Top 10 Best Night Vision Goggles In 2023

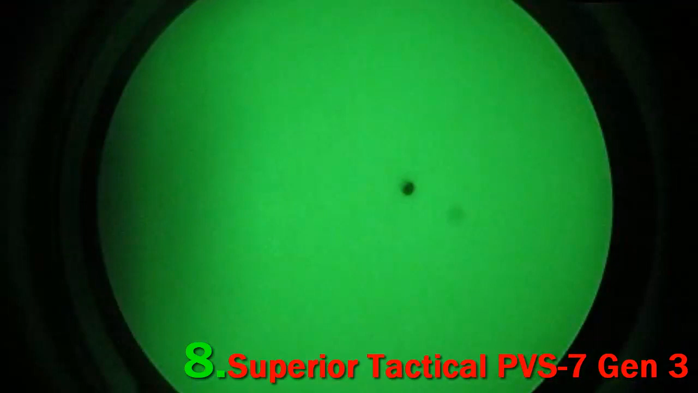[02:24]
They offer about 50 hours of battery life and feature superior tacticals third generation of intensifier tubes, which provide the best clarity.